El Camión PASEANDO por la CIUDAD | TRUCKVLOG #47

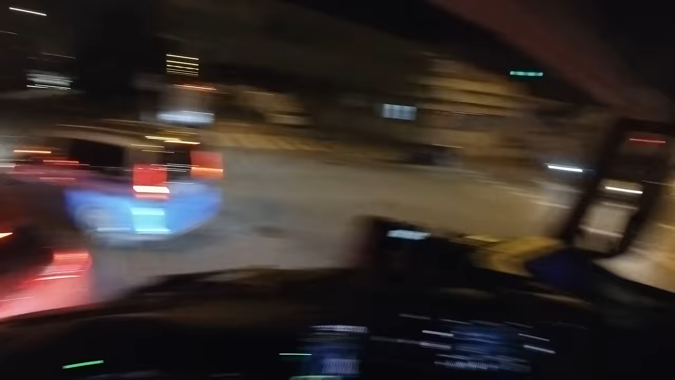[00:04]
Vamos a ver ahora, porque claro, imagino que cuando eso se ponga en verde, lo más probable es que mi semáforo se ponga en rojo.
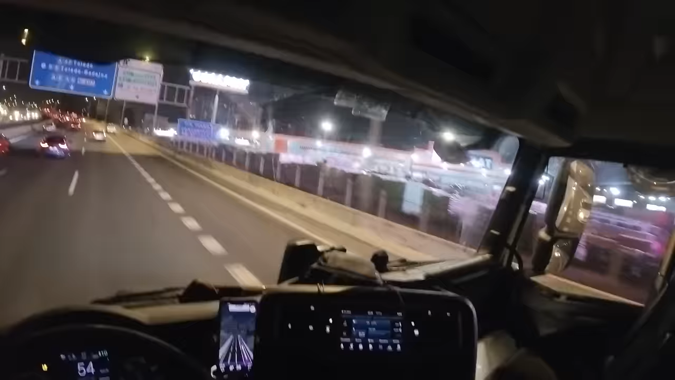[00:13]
Señora, que es un carril de aceleración para que acelere, coño, no para que me frene enfrente. La gente debe estar flipando un poquito viéndome a mí por aquí, pero sí, señores, aquí estoy, mírenme.
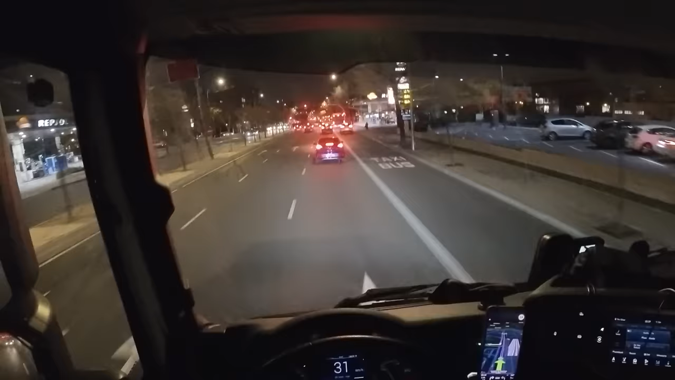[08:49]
No, aquí no puedo dar la vuelta, ¿verdad? No. Un pelín más adelante es donde tengo que dar la vuelta. Para luego meterme por esa avenida que hay allí. Madre mía. No me gustan estas cosas, ¿eh? No me gusta entrar a las ciudades. ¿Será posible? ¿Le ponen unas naves en unos sitios? Debería estar prohibido. Deberían financiarles una desmantelación y un traslado y yo qué sé, que ahí hagan residencias nuevas. ¿Quieren los almacenes en los centros de las ciudades?
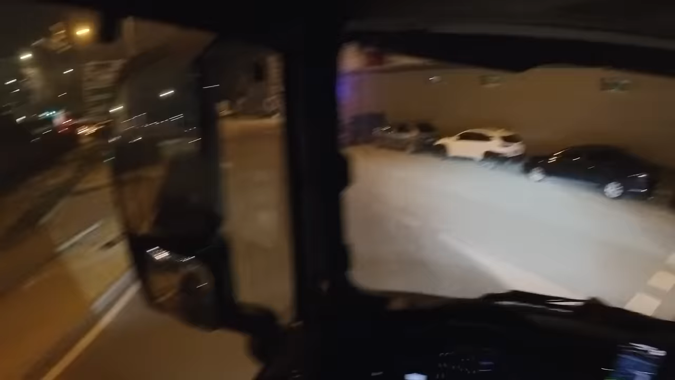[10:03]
Mira esto, mira por dónde me tengo que meter. ¿Vosotros lo veis medio normal? Y a la izquierda.
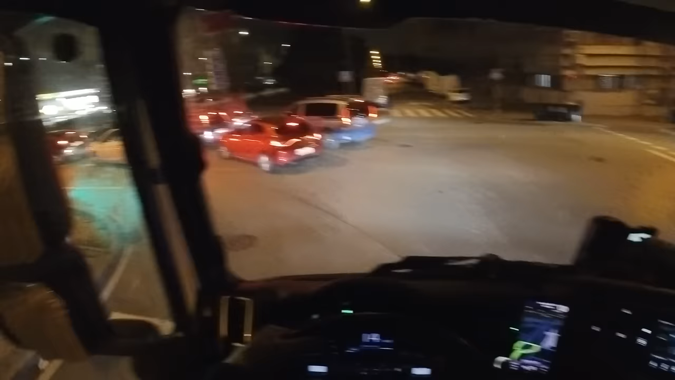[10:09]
Vamos a ver ahora. Porque claro, imagino que cuando eso se ponga en verde, lo más probable es que mi semáforo se ponga en rojo.
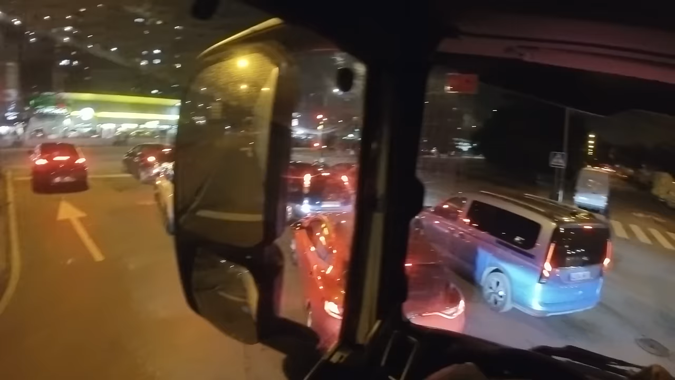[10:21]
Pero es que no tengo otra opción que quedarme aquí en medio y que cuando abra el semáforo, pasar. ¿Veis? Mi semáforo ya está en rojo.
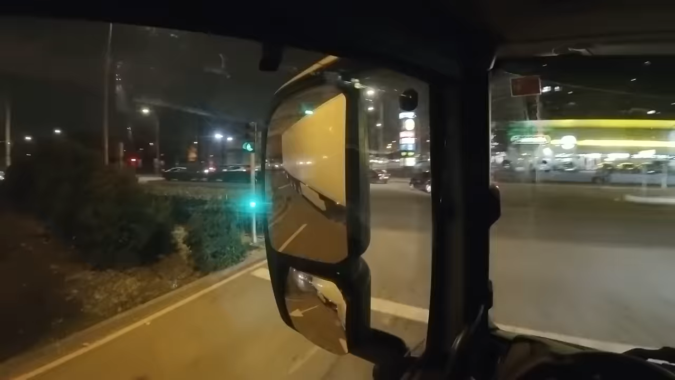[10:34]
Yo paso y me incorporo al tráfico donde me tengo que incorporar. Miro muy bien alrededor, no tener ningún coche porque no me lo quiero cargar. Y me quedo por aquí atravesado, estorbando lo menos posible.
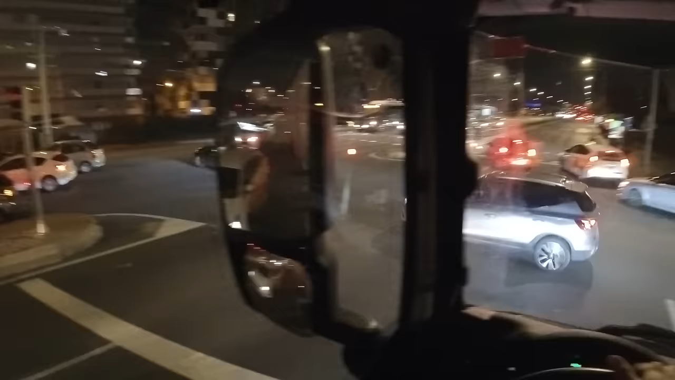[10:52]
Estoy ocupando este carril y estoy ocupando el carril de al lado también.
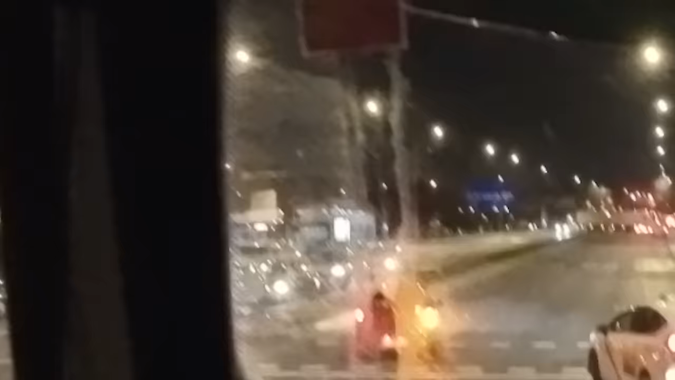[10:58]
Por donde va ese camión no es por donde me tengo que meter, sino un pelín más adelante, ¿verdad?
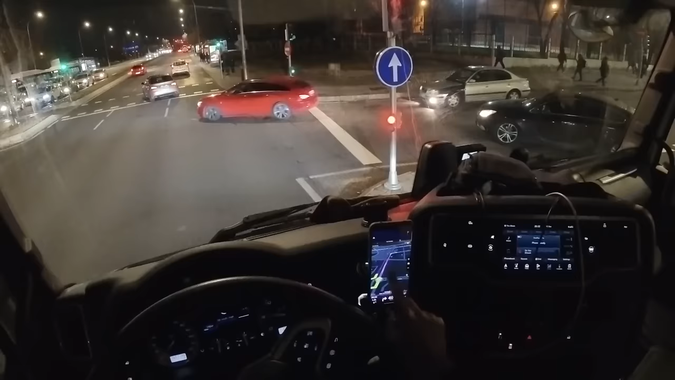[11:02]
Aunque a lo mejor no sé si por donde va ese camión también podría meterme. Pero el GPS no me manda por ahí. ¡Ay! No me gusta nada esto, ¿eh? No me gusta nada. Pero bueno, es lo que hay, señores. Nos enfrentamos a lo que nos tengamos que enfrentar, lo que nos echen por delante. ¿Que a lo mejor lo correcto sería meterme por aquí? Pues a lo mejor. No lo sé. Así que como no lo sé, mejor me quedo donde estoy.
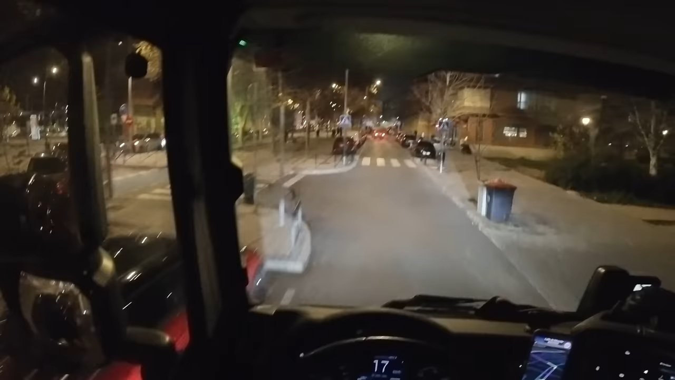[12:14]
Tengo que intentar no comerme las ramas. La gente debe estar flipando un poquito viéndome a mí por aquí. Pero sí, señores, aquí estoy. Mírenme.
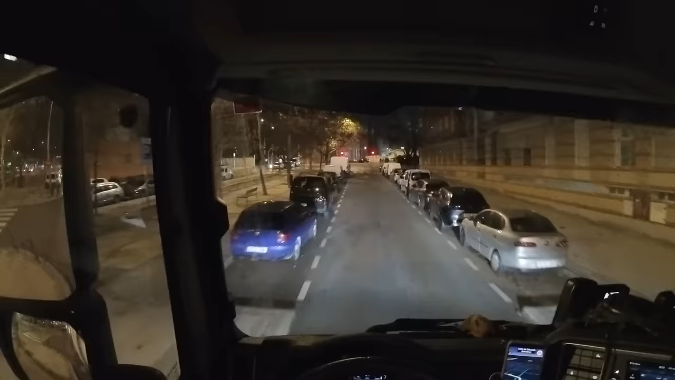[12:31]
¿Ves? Ese es el camión que se metió por ahí. Así que sí hubiese podido meterme yo también. Ahora para la próxima, lo sé, pero bueno, como no lo sé y por aquí no estaba prohibido pasar camiones, pues paso yo también. ¿Qué más da?
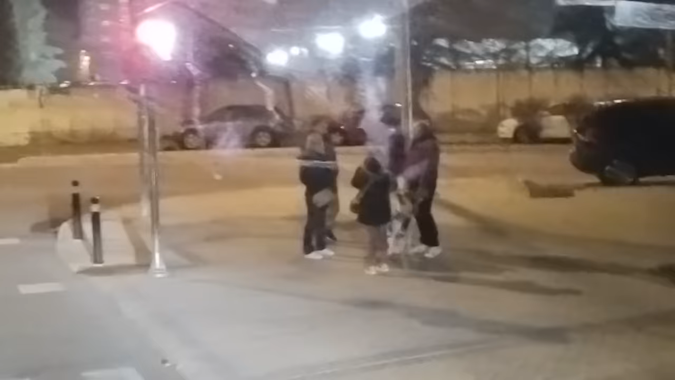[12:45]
Mirad qué perrito.
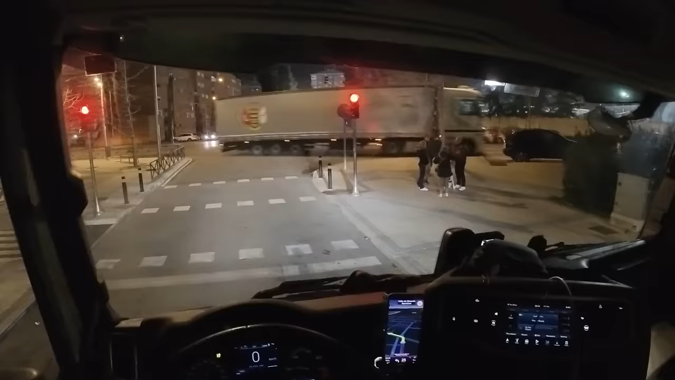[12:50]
Bueno, ahora a esperar a que me abra este semáforo. Tengo al coche de mi izquierda queriendo metérseme delante porque la gente no puede tener un poquito de paciencia y vamos a ver si llego a la nave donde tengo que cargar y cuánto me tienen esperando porque me acaba de llamar el jefe de tráfico. No sé si al final os he dejado la llamada y la habéis escuchado o no. Si la habéis escuchado ya lo sabréis y si no,
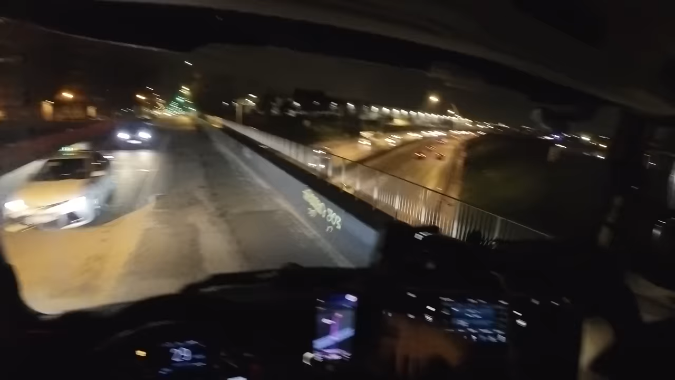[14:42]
Estamos pasando ahora mismo por encima de la M40. La cuestión es ¿por dónde se entra a esto?
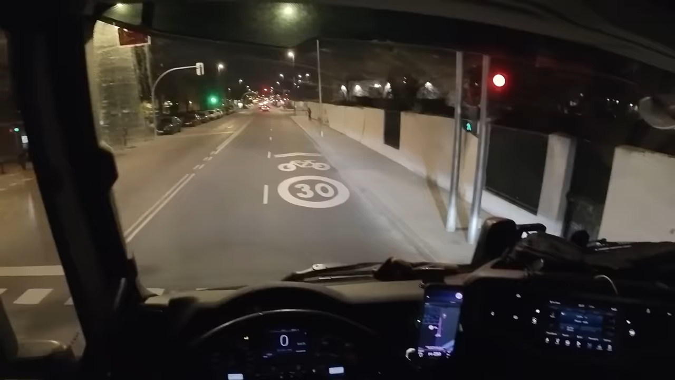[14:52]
Me han puesto el número 104. He parado un poquito mal encima del paso de peatones. Lo siento, mucha gente todavía tienen sitio para pasar, pero he frenado muy tarde.
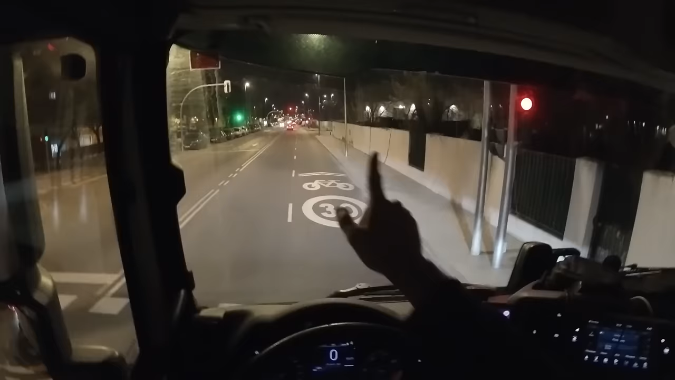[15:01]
Lo que estaba diciendo, creo que esto es el número 102 según veo aquí en el mapa y el siguiente es el número 104. Y a mí en la orden de carga me pusieron el número 104. Así que un pelicito más adelante. Bueno, ya está en rojo para los peatones porque no nos abren la circulación. Gracias. Así que voy a avanzar un poquito más adelante porque aquí en esta nave pone que es la nave de día y yo no cargo en día. Así que eso me chiva un poquito que no me toca cargar aquí.